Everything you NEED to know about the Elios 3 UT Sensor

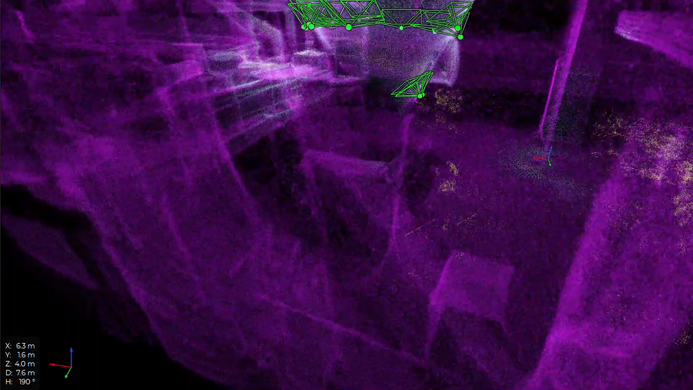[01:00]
With both the UT and LiDAR payload mounted the Helios 3 enables real-time measurement location tagging which brings data accountability to a whole new level.
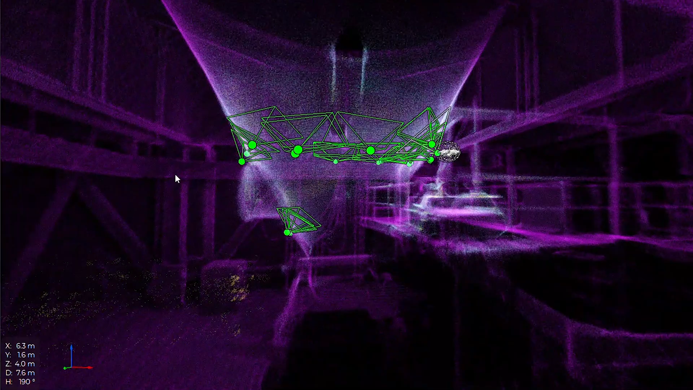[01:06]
And lastly but most importantly the cleaning module will allow users to brush off any light deposits allowing you to never miss a data measurement.
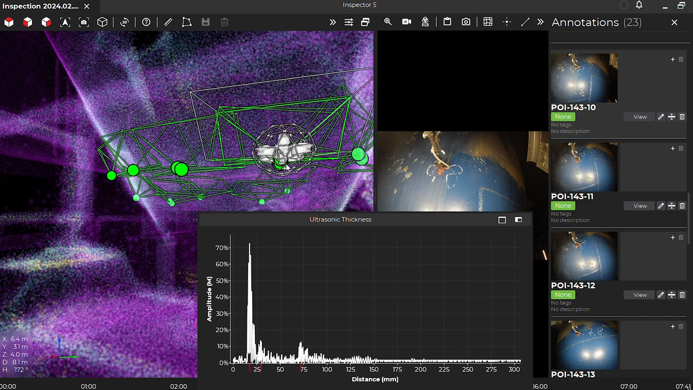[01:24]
Once all your data is captured using the UT probe it is then processed through inspector.